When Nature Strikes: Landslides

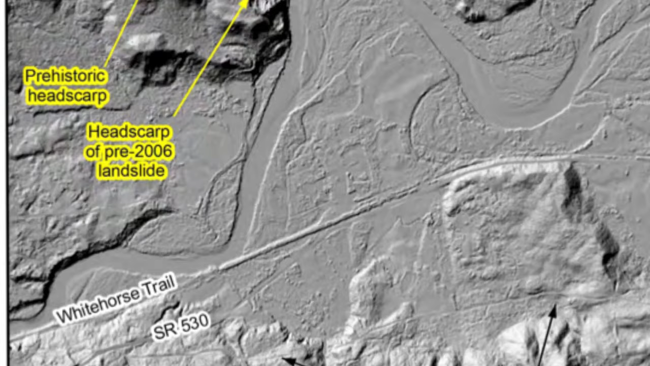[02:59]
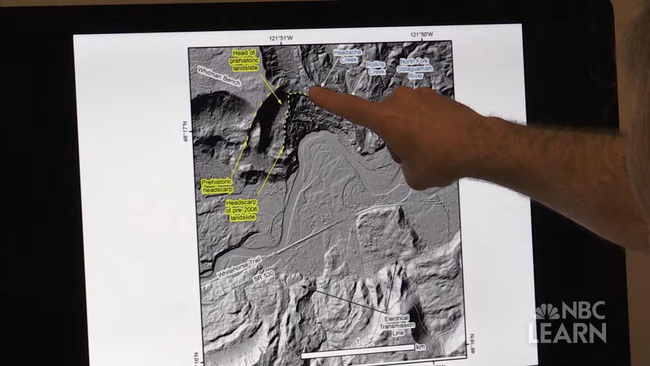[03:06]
This shows the headscarp from the pre-2006 landslide, the landslide sitting right in here.
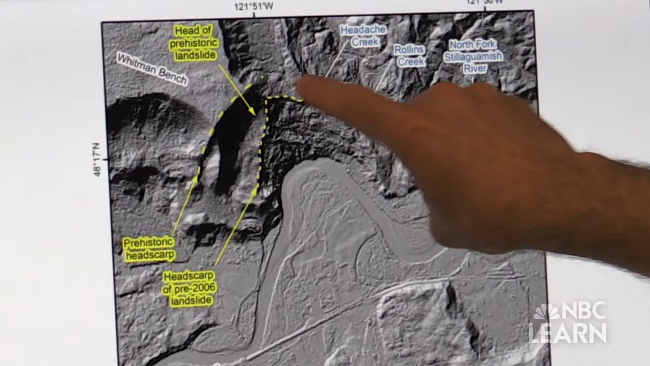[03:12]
And then this other dashed yellow line shows the prehistoric headscarp of an even older landslide that had been at the same site and failed in the past.
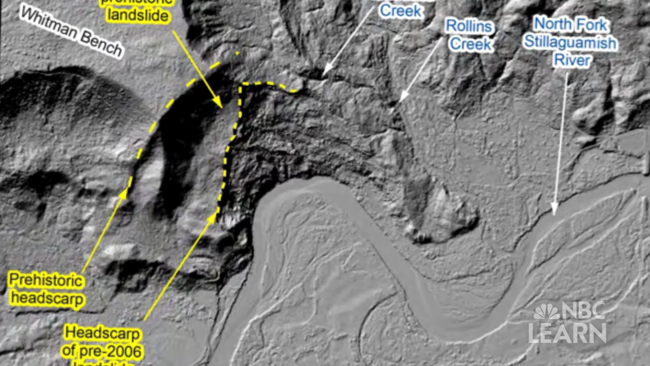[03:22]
So there's a whole series of landslides that happened at this same site that then failed again in 2014. Knowing an area's history is only one method for determining if landslides could happen again.
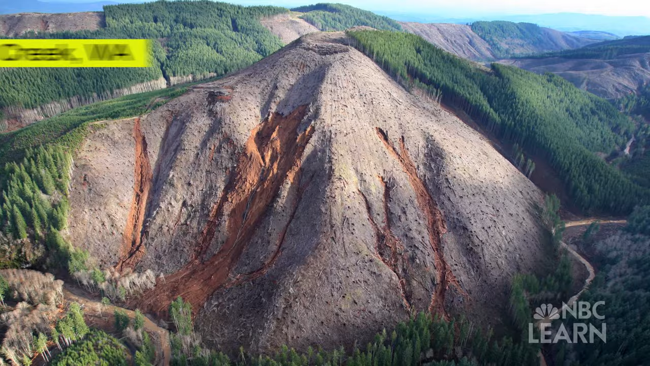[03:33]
Another method is to create a digital representation of the area
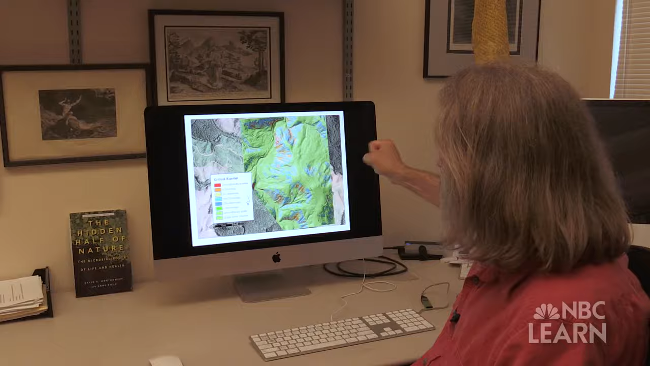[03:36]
and use computer modeling to see what
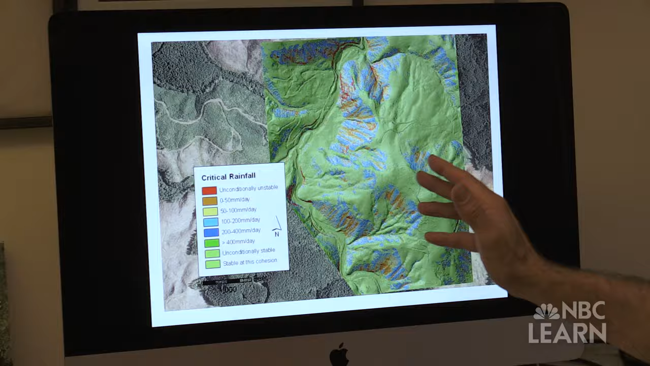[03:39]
could happen under different conditions such as heavy rainfall.
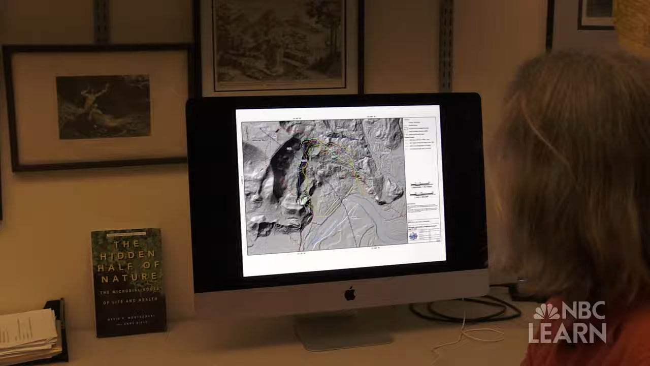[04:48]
And you don't get that simply from the LIDAR. It takes focused geologic study to actually go out and understand how does this place work?